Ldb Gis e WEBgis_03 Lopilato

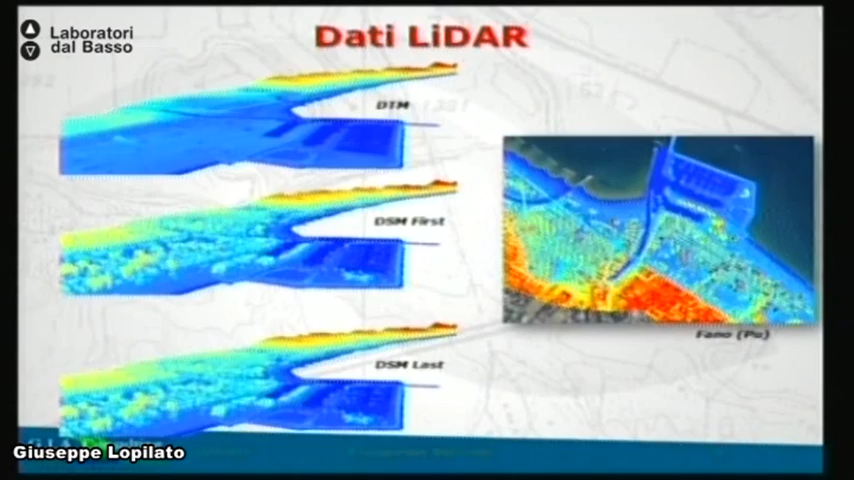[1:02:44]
gli edifici sono evidenziati successivamente vedremo una serie di applicazioni del dato LIDAR che non è chiaramente solo il distesto idrogeologico quindi con la modellazione idraulica agitazionale urbana monitoraggi di ghiacciai dighe l'evoluzione rilievi infrastrutturali strade e linee elettriche